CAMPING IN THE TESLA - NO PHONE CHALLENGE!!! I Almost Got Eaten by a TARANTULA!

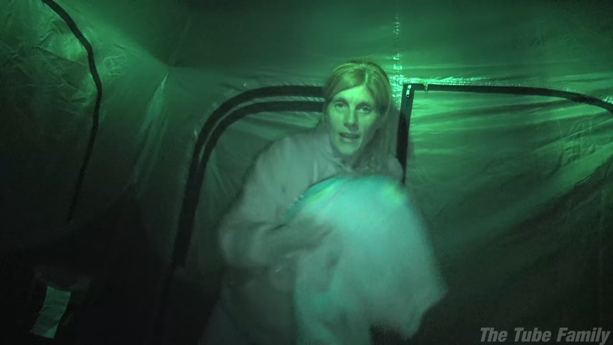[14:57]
Man, I'm just trying to get into a sleeping bag and bouncing this thing. Time for bed.
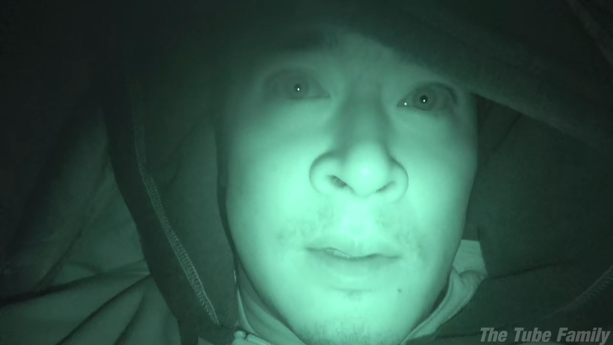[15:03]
Guys, I think I hear a bear.